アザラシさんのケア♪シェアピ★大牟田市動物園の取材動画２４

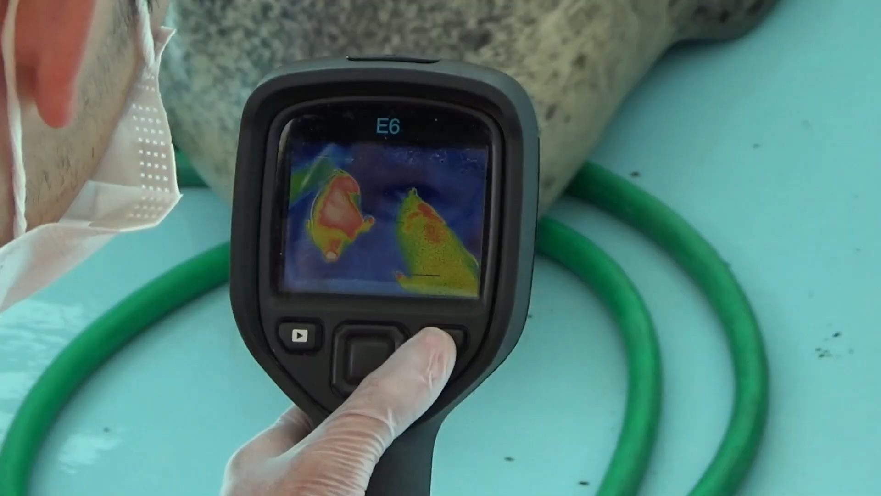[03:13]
そんな風に映るんだ。あたらしさんはどこが赤いのかしら。